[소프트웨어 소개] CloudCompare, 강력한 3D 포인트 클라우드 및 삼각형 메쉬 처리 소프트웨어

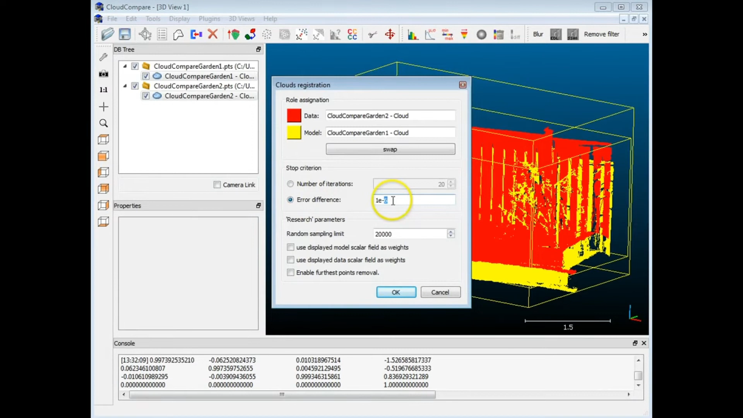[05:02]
That's fine. And then the data that it's going to be compared to is garden two, which is fine. That is what I wanted. Now the error difference, if you want to make this more fine, you can make this a lot smaller. So if I wanted a really small value, I'm going to add it down to one to the minus 20 and the random sampling limit. So it's going to sample a number of points, 20,000 points. Now, if I want to sample more points, I can. So I'll set this to something like 60,000. And of course, the scans themselves contain well over a million points each. So if I set this value to a million, then I would be sampling almost all the points in the point cloud.
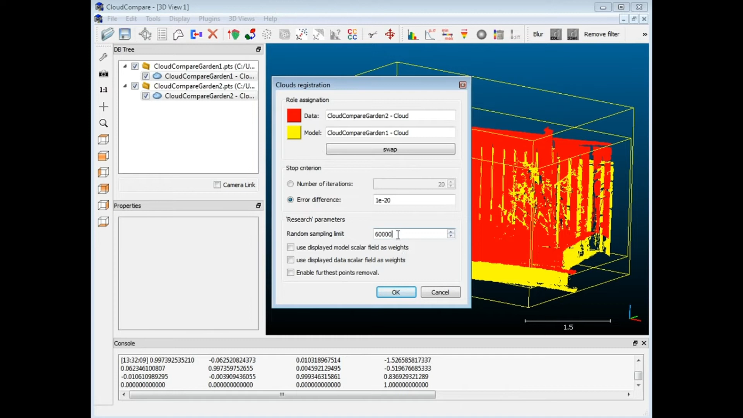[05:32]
But we're going to do something a little less just to make it quick. So I'm going to hit OK. And this should start to go through iteratively and try to get the errors,
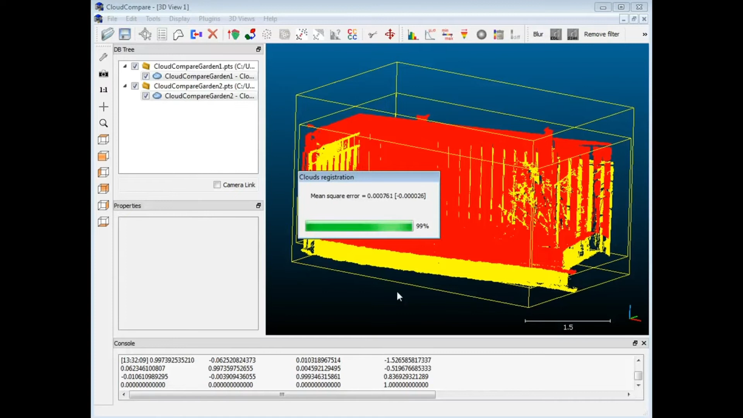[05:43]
the mean square errors down as small as possible. So we'll just wait and see what happens once it goes through here. OK, so that wasn't too bad. So you can see both scans are now aligned to each other.
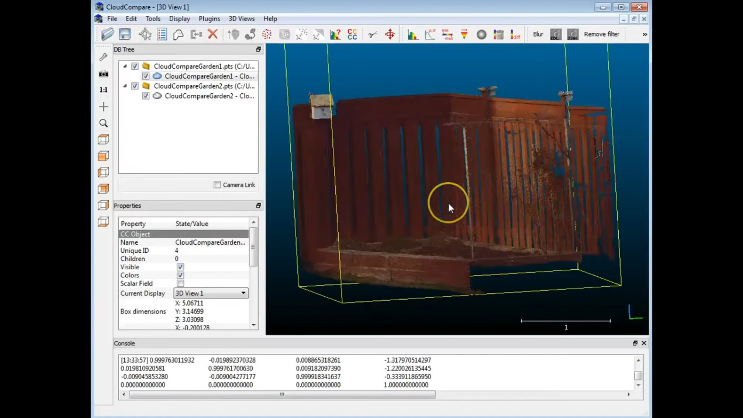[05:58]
They're one on top of each other. So it's hard to tell them apart, actually, because it almost looks like one of them.
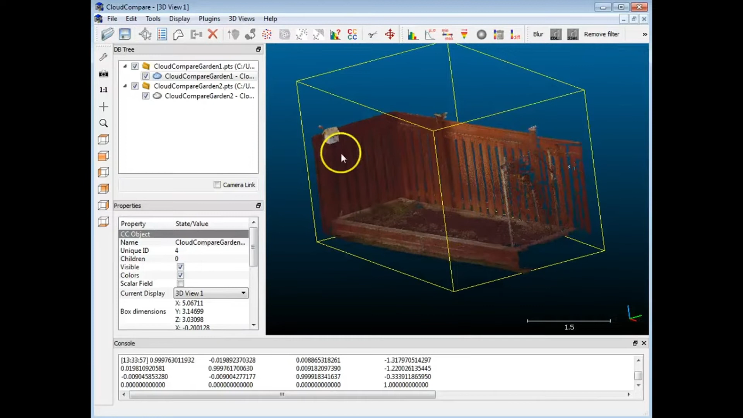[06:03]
But in fact, they're both visible, so they're both there. So that's the registration.
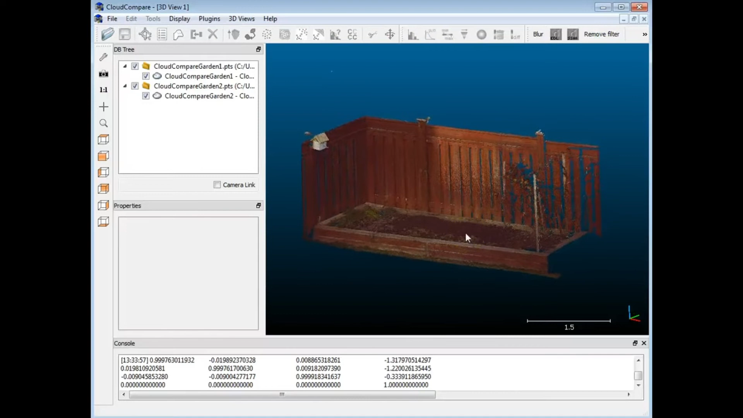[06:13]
Now, because these two scans are very similar, if you're going to be registering scans that are dissimilar, very dissimilar, you may find that you have some problems. And some of the things that you can do, let me just go back and I'll just leave the base one on, is you can also edit the scan.
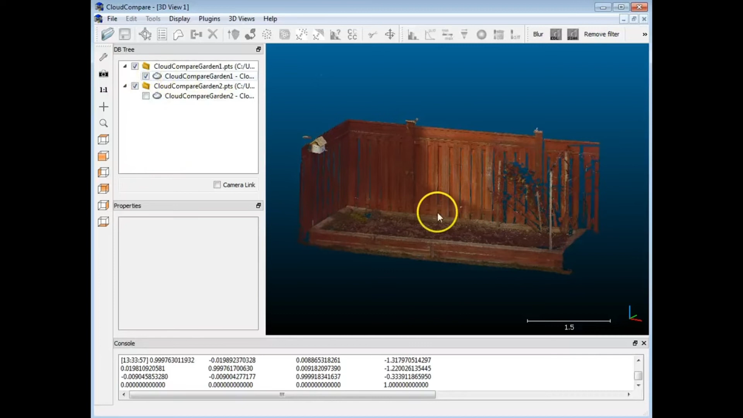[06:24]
So if I select the base scan, there's a button here for segmentation. So if I click on that, I can actually choose, for example, a polygon selector, and I can go through and cut out a piece. So what I would recommend, and I'm not going to show it to you here, but if you have two dissimilar point clouds,
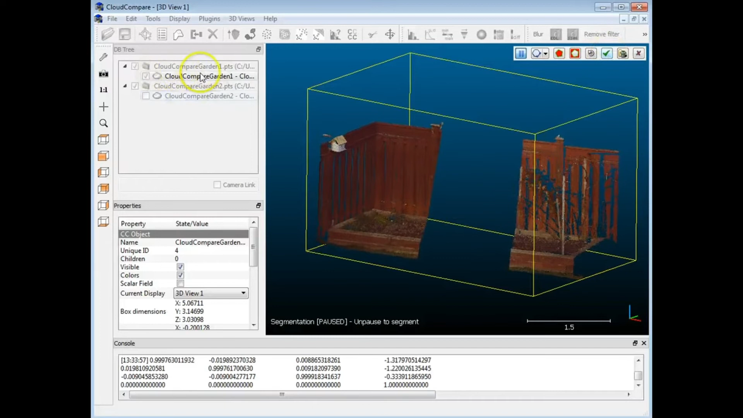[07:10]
So I know it may sound a little bit confusing, I'm just going to segment this out, and you'll see that it's disappeared out of here. Okay, and then if I wanted to, I could confirm that and it will show up as a separate scan here. But I'm not going to do that, I'm going to cancel this out, I don't want to do that. But I'm just giving you some hints here. Okay, so, yeah, and I showed you some of the segmentation tools. I'm going to turn both clouds back on, and now what I'm going to do is a cloud-to-cloud comparison. So again, I'm going to control-click, so I've got both of these scans selected. And over here, I've got a cloud-to-cloud distance or comparison. Now, you can also do, over here, you've got cloud-to-mesh distance.
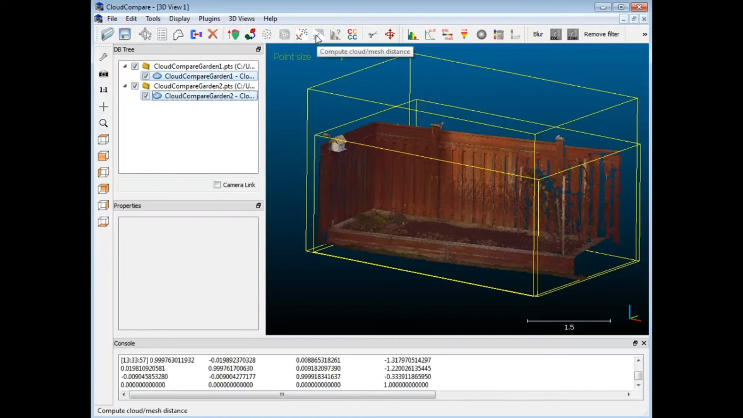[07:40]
So if you were to bring in something like a CAD model that was a reference, and then you have a scan that's of an actual part, well, you can do a comparison. But we're just going to stick with cloud-to-cloud.
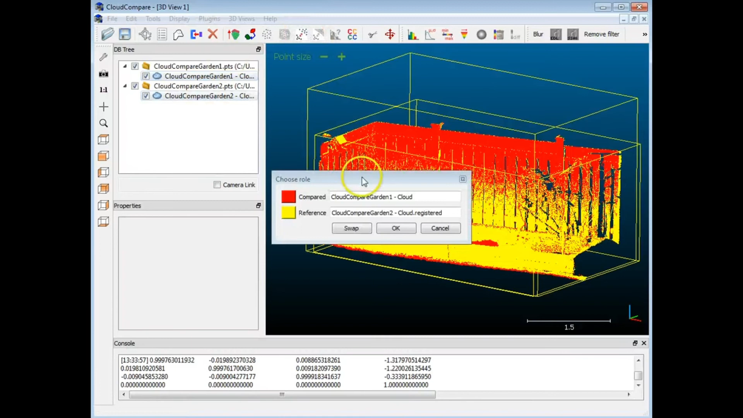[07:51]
So here I've got the references too. Well, I'm going to swap that because my base was the one that had the sort of the more level garden soil,
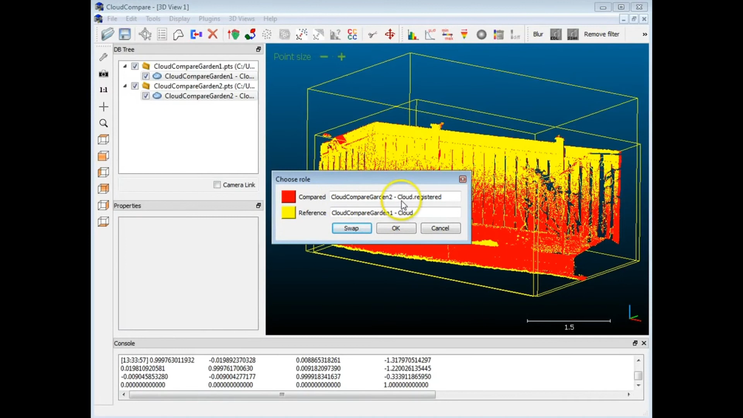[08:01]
and then garden 2 was the one where I actually dug out a little depression or a hole. So I'm going to hit OK, and it's going to go through and do a little something here and set it up. And you can see already that we've got a little bit of deviation showing here.
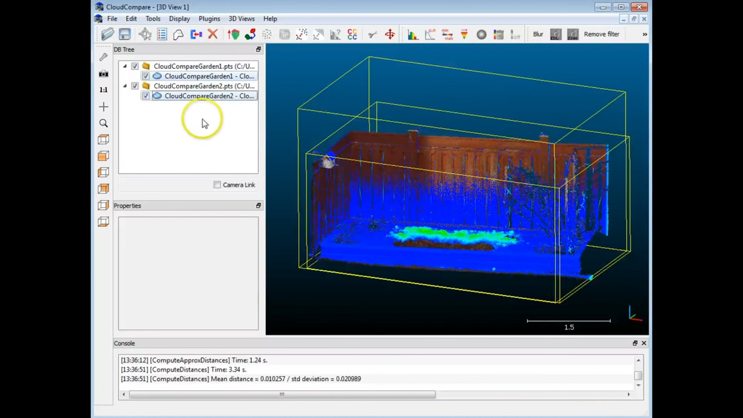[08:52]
Once I do that, if I deselect everything, you see I've got the actual one model in here and also the deviated model. So what I'm going to do is I'm going to see which one that is. I'm going to turn one off. And now I've got this two, the second one up here. So we have some things that we can play with, we can set. And if I go down to here, if I scroll down, you see I've got some things here that I can play with. But the one I'm looking for, let me just do this here, is display the colors scale.
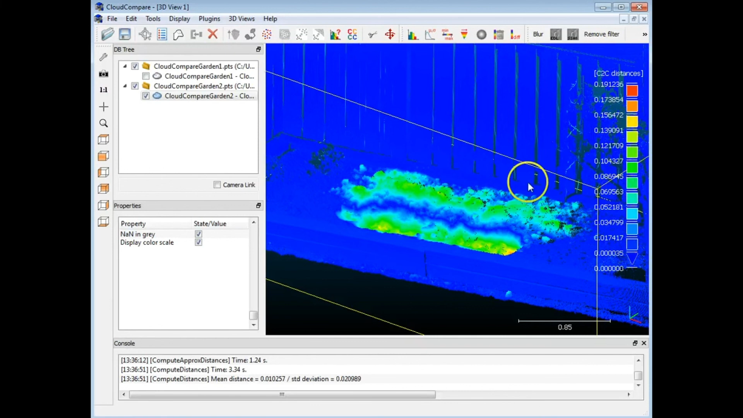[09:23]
So I'm going to click on that and up on my screen is a color scale showing what the colors represent in terms of the actual values of deviation.
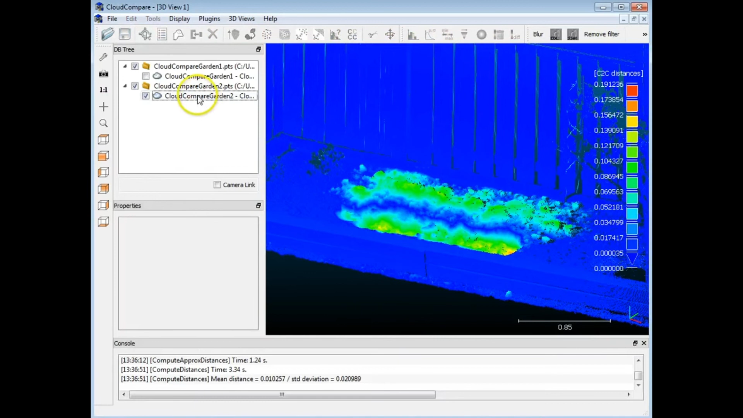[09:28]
So let me zoom out a bit so you can see that. Now, if I take the sliders that were up here, the top one will show what is displayed. So as I start to turn this down, some of these things are going to start to disappear in terms of color.
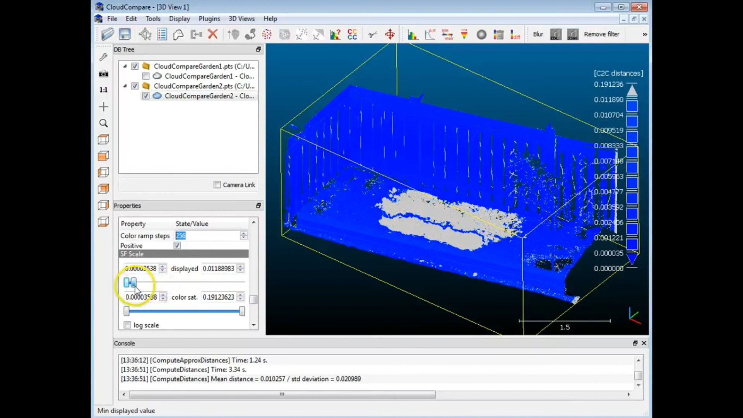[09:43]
But because they're very similar, what I'm going to do is I'm going to adjust the scale. So you'll see if things start getting more red as I change the scale limits.